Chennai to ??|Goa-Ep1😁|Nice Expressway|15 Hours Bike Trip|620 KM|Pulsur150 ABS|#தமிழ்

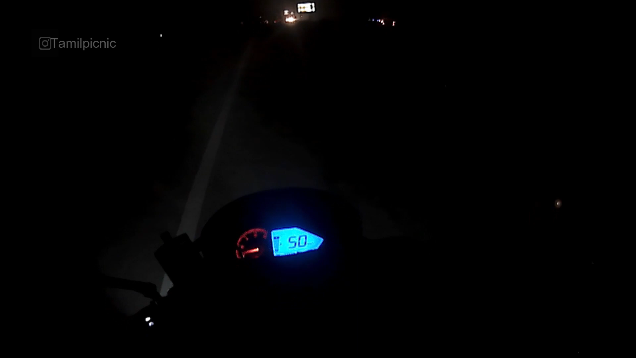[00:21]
Guys, welcome to my channel Tamil Picnic. இப்ப பாத்தீங்கன்னா காஞ்சிபுரம் பைபாஸ் தாண்டியாச்சு.
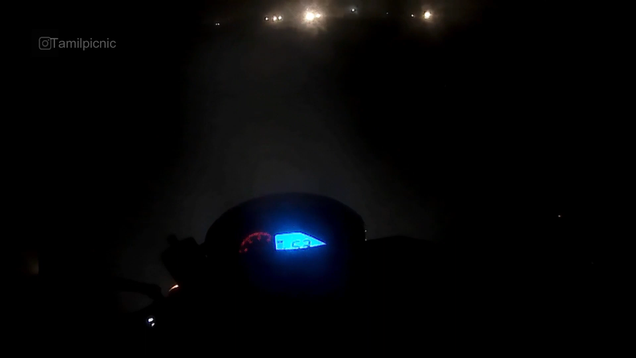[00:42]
டென்ஸ் ஃபாக், என்னால விசிபிலிட்டி இல்ல, வைசரை திறந்து வச்சுட்டா ஓட்டுற உள்ள டிராப் ஸ்பிளட் அப்படியே வருது. வெள்ளூர் 15 கிலோமீட்டர்.
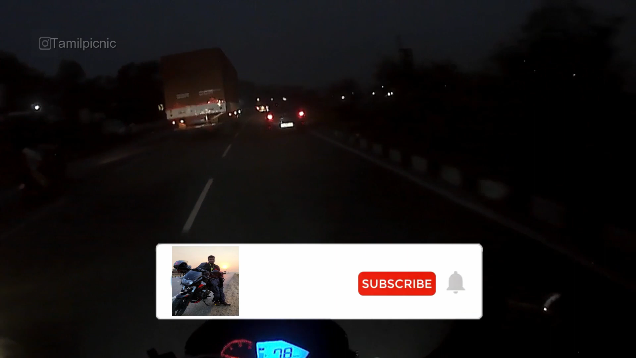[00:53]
மலை மலை பாருங்க, எவ்வளவு ஃபாக் இருக்கு. அப்பா மலையே தெரியல, அவ்வளவு ஃபாக் இருக்கு இதுல. டைம் இப்போ 6:20.